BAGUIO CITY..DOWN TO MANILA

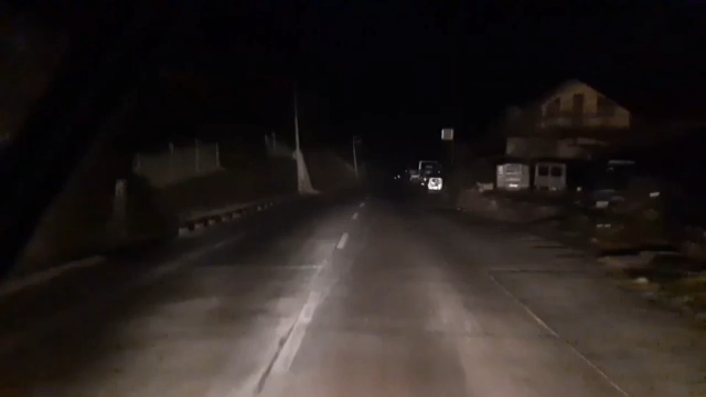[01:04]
Mga badi, dito nga pala tayo sa pagtatan ng gabi. Ngayon hindi ko na kuha na ng video ng bagyat. Dito lang tayo sa mga habang pababa.
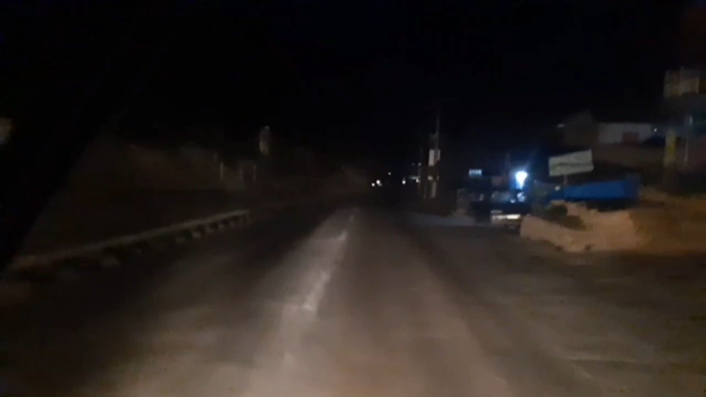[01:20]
Dito natin pinjuhan mga badi palusong to. Mga habang palusong. Kaya dapat logger lang tayo dito mga badi. Kung maaaring trecera o kaya kung maaaring sigunda lang tayo dito.
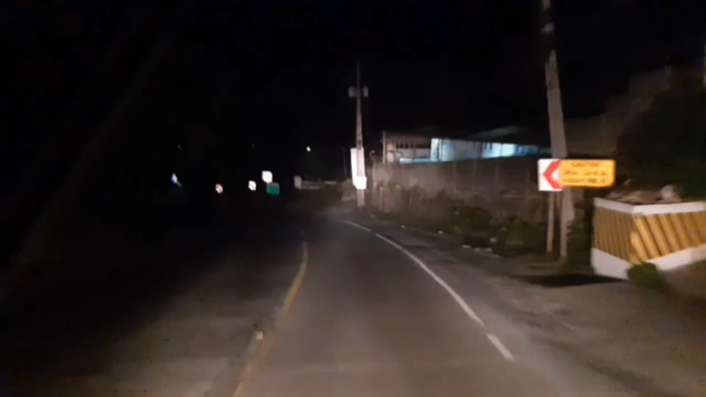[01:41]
Kasi kapag nagbukulot tayo na kami dito, maka-overshoot tayo, lalating tayo dun sa baba. Yan mahabang ka na ito mga badi. Kailangan logger lang. Logger na logger tayo mga badi. Pilihigado talaga itong baba na ito. Kasi once na nag primera ka naman dito, badi.